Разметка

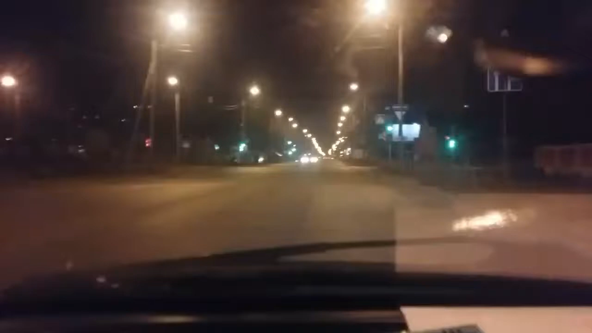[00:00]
Всем привет у меня на канале. Очередное мое бредовое видео сворачиваем с улицы Омская на улицу Шибалдина. Асфальт здесь, особенно при свете фонарей, как перекопанный. Но, я вот удивился, сегодня я тут днем проезжал, появилась разметка, разделительная полоса.
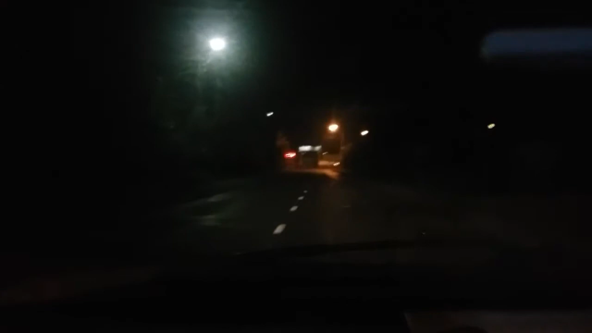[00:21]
Я понимаю, что нельзя считать чужие деньги, но неужели транспортная у нас, кто там, служба, администрация, правильно расходует деньги. Вот нужна эта разметка, лучше бы сделали бордюры, там что-нибудь новое поставили. Без разметки понятно, что здесь две полосы, так что я не знаю.